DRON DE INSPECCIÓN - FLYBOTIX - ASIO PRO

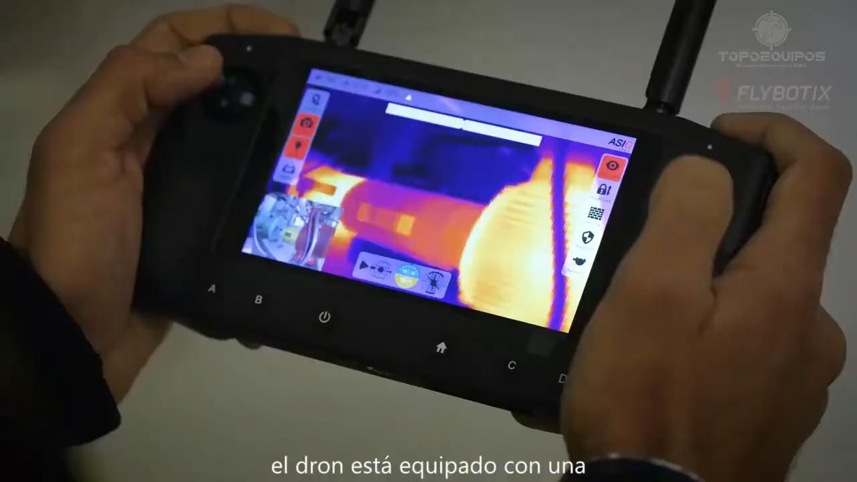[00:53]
The drone is equipped with a radiometric thermal FLIR imager and a Sony-based wide-angle 4K camera,
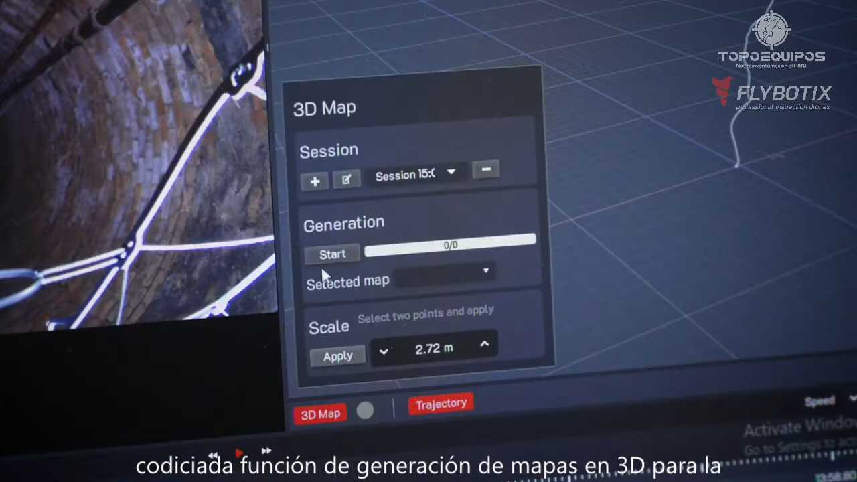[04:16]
3D map generation feature for point of interest localization.